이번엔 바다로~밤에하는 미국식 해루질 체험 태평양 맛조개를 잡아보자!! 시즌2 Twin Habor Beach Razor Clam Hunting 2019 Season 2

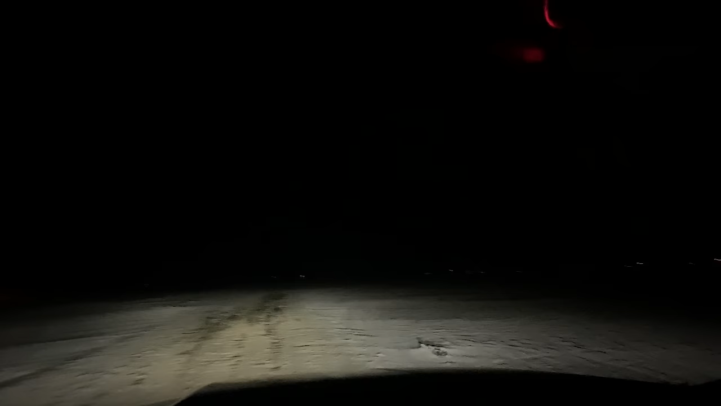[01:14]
지금 불빛들이, 얘가 지금 모래사장인데 차들이 벌써 이렇게 많이 들어와 있습니다. 지금 라이트를 꺼야, 헤드라이트를 끄면은 사람들이 많이 있는 거 보일 것 같은데,